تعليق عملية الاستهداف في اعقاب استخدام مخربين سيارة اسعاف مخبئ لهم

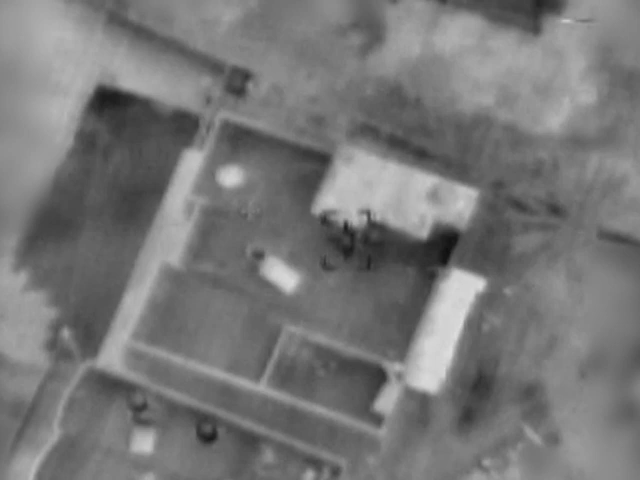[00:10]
ויצא בן אדם מהבית לאמבולנס. יש פה ריצה לאמבולנס? שני אנשים. שני אנשים לאמבולנס? ייתכן הם חמושים גם.
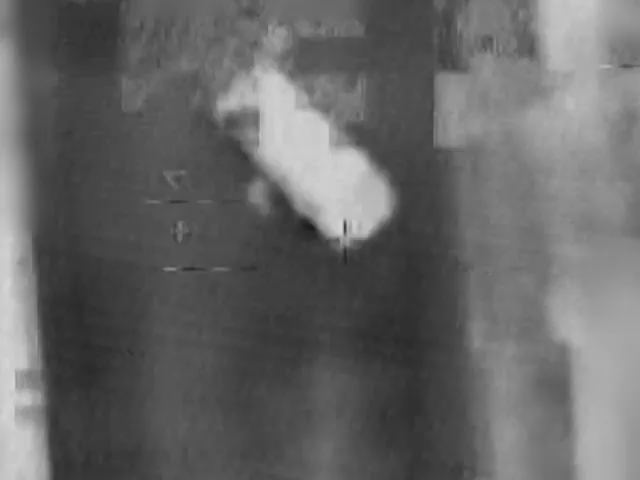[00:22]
אני מבדוק כאן בחדל ואין שום כוונה לבצע לאמבולנס הזה.